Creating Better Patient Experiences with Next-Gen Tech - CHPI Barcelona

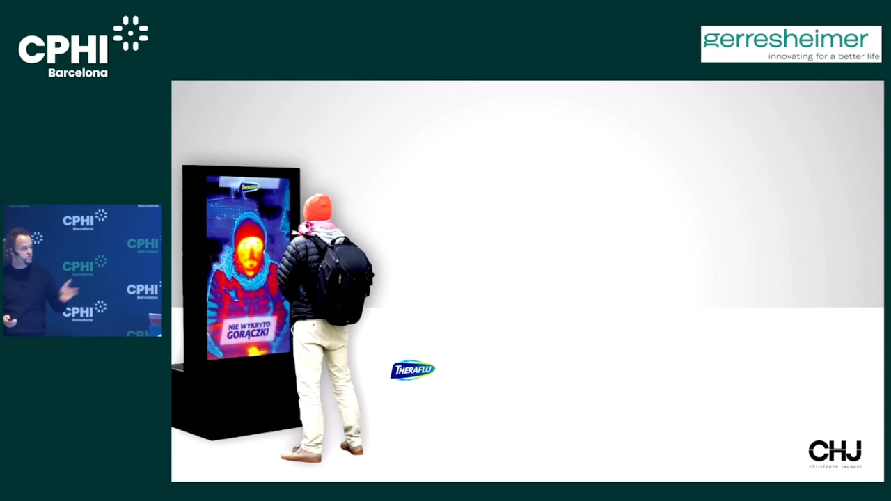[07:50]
This is what TerraFlu did. But we did the same thing with COVID in airports, right? We want solutions close to us like being a good doctor in China is doing.